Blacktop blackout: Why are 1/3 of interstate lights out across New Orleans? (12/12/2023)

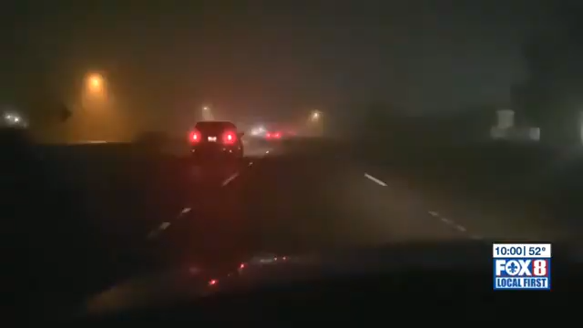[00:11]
It's a familiar sight, if you can see it. Nighttime, it's absolutely terrible to even navigate through and drive through. Interstate lights in New Orleans, large swaths of road in the dark. Early morning, late night, it could get pretty crazy out there.